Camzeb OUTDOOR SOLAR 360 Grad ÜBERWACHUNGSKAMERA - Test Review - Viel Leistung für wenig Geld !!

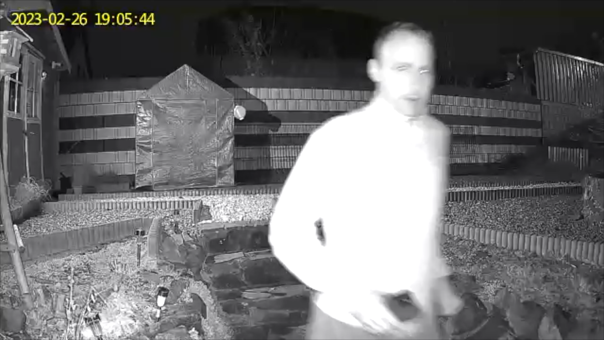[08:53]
störend denn infrarot sieht man ja mit dem bloßen auge nicht da sieht man nur dass hier was rotes leuchtet aber da wird nichts großartig angestrahlt